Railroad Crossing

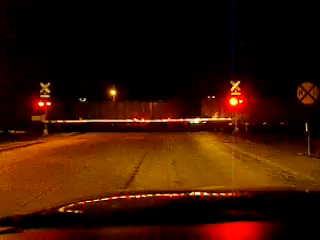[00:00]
This is the crossing at Brooks Avenue in Gillette, Wyoming.